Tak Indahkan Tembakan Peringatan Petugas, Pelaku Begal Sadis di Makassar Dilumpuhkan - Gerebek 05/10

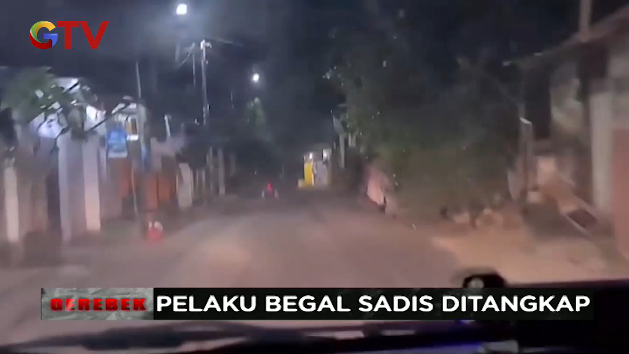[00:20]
Aksi pengejaran pelaku Bekal Sadis oleh petugas terjadi di jalanan kota Makassar. Bukannya berhenti, pelaku malah memanju sepeda motornya lebih kencang.
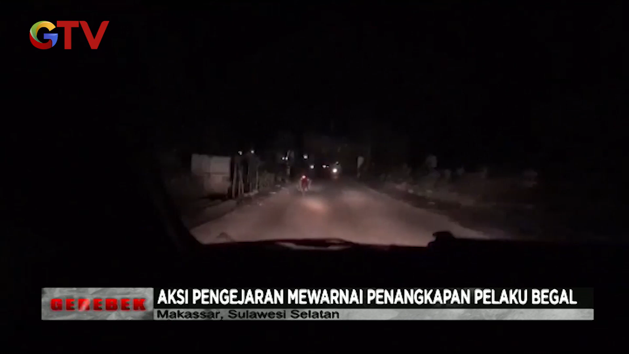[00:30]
Meski petugas berhasil mengadang pelaku, akan tetapi pelaku tetap nekat melarikan diri.